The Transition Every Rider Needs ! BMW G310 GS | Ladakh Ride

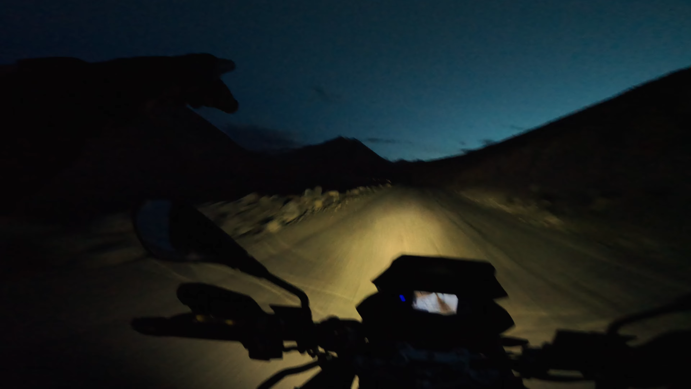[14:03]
हमको जो पहुँचना है ना वहाँ से गुजरना है खरदुंगला। अभी टेम्परेचर इतना डाउन हो गया कि ना एकदम कुल्फी जम रही है। तो आप नज़ारा देख रहे कैसा है नाइट राइड का, ये होता है एडवेंचर। ओए होए होए देखो गाड़ी को क्या हो गया, JK 10A 2229, इसका संतुलन बिगड़ चुका है भाई।
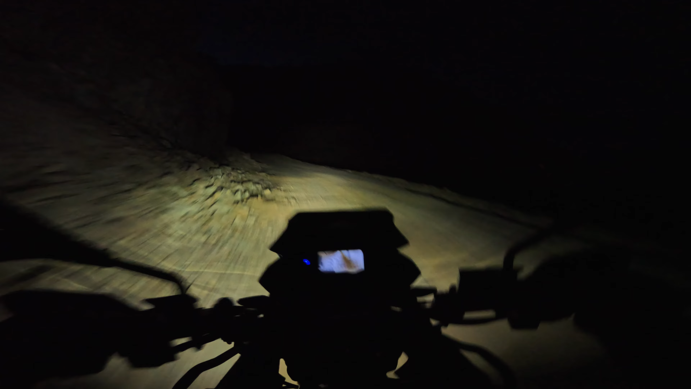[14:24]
विंटर्स के बाद ना जब ये रोड खुलता है तो बहुत देर के बाद खुलता है। बस खरदुंगला कुछ ही देर में हम पहुंचने वाले हैं। आई एम एट खरदुंगला पास, यू कैन चेक टू इट।
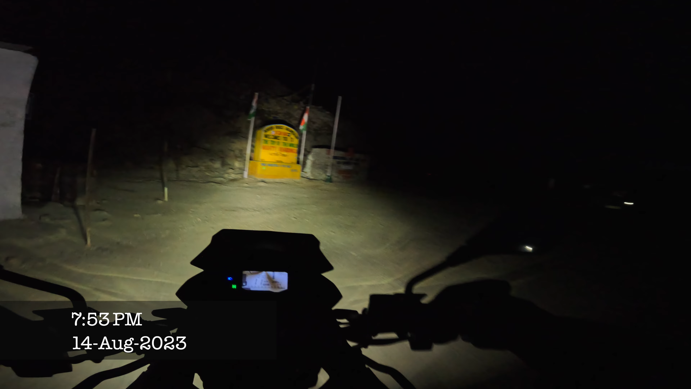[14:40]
बहुत ठंड है नाइट टाइम पर ना मैं इधर पहुंच चुका हूं।